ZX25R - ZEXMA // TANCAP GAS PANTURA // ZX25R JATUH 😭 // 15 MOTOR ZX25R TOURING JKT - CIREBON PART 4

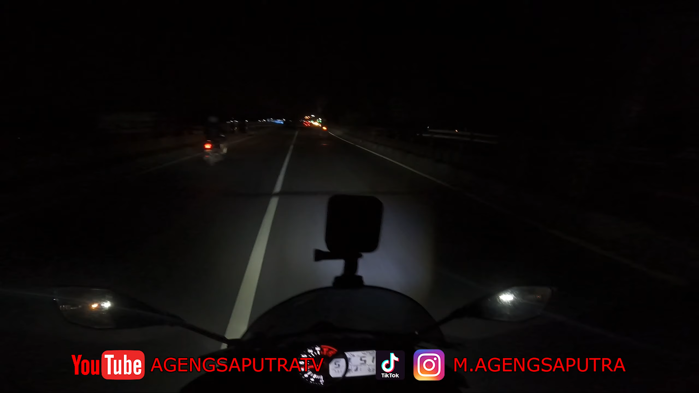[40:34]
Nah itu yang bermasalah kalau malam. Makanya kita malam. Malam nggak bisa begitu ngelihat. Dia pakai visor hitam tuh guys.
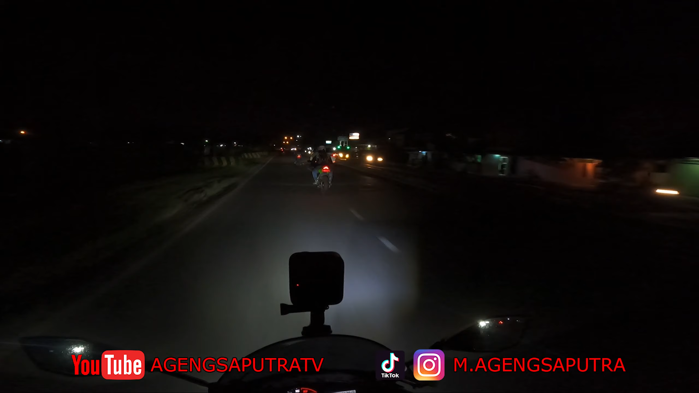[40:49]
Ya itulah resikonya mau ganteng tapi pasti ada masalah ketika malam. Ada resikonya. Ada resiko. Ada plus minus bro. Yoi. Ganteng umur juga. Ya nggak tahu deh kita touring lagi kapan nih. Gue demen banget sih ikut touring. Kita touring lagi kapan nih Depok nih? Siap nanti di agenda kan Mas. Asik, mantap. Kebaya ya?
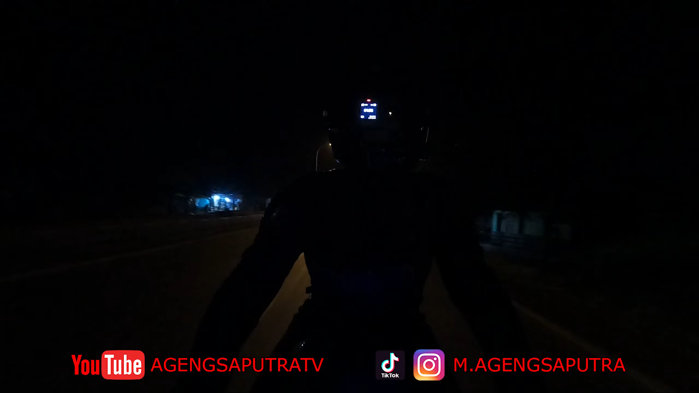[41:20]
Jadi gak kebaya? Boleh. Nginep apa enggak tuh om? Enak kali ya? Waduh, bapak. Mantep. Ya, tetap.
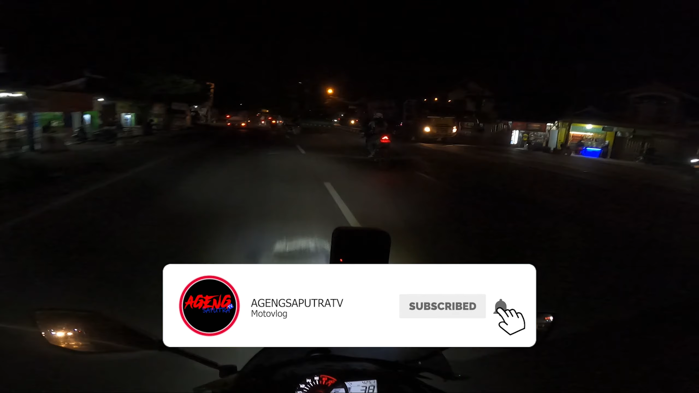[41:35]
Awas, Reja. Awas sih. Pantura, boy. Pantura pasti gitu, ada aja. Iya. Aduh, ampun. Habis terbang ini habis. Bang Firman. Enggak, pada depan semua. Iya, pada pom bensin kayaknya.
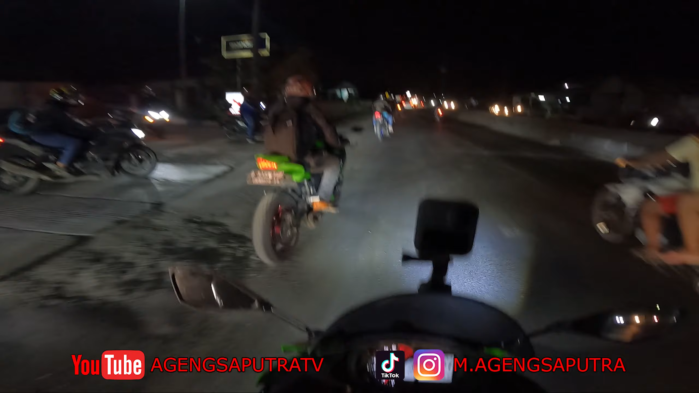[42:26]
Rame lagi. Parah. Tadi si Reja hampir crash, Bray. Iya. Selamat tapi dia masih ya. Parah, depan mata gue anjir. Coba bensin lagi depan. Jangan, yang kiri. Kiri aja. Kiri aja.